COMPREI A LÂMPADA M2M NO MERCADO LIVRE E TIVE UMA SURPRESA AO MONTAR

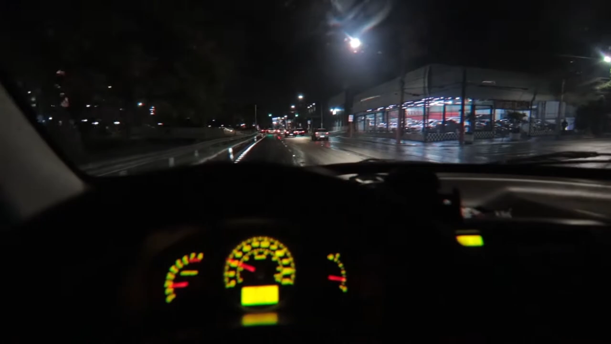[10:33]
é um pouco mais claro, mas não dá pra ter uma ideia. Mas tá vendo aqui, ó, percebe nos refletivos, nas lateral, cara, ele abre muito, velho, no refletivo.
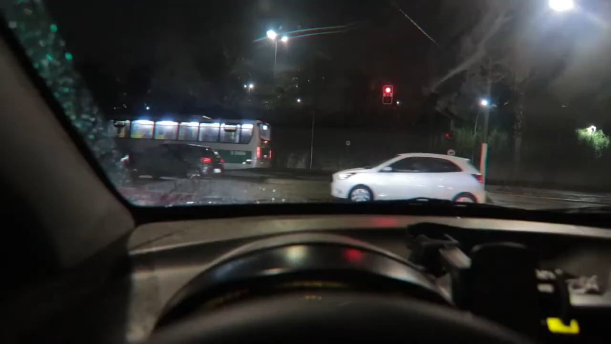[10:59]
Olha só, olha lá na paredinha. Engraçado, na câmera parece ser mais forte ainda, não sei se é eu que sou cego, mas na câmera parece ser mais forte ainda a luz, mano.
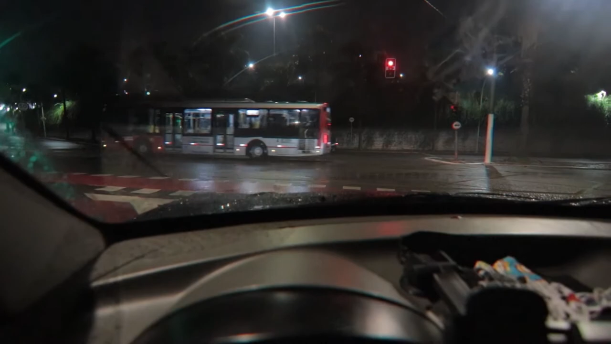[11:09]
Eu acho que eu sou cego, mano. Ó, rapaz, pra quem não sabe o que é o foco, o super foco, tá vendo aqui, ó, a placa aqui, ela tem essa risca, ela não atrapalha a visão do retrovisor do cara que tá aqui em cima, ó.
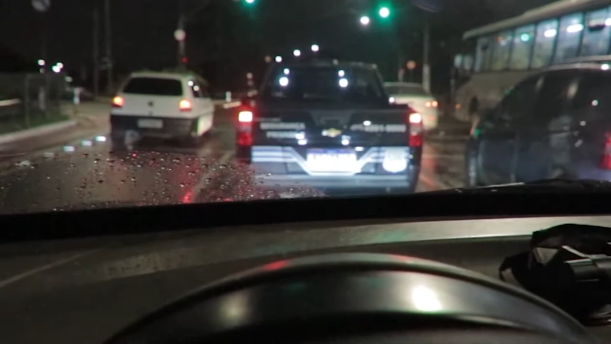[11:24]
Ela só pega a parte de baixo do carro do cara, então isso ajuda a não atrapalhar, óbvio, né?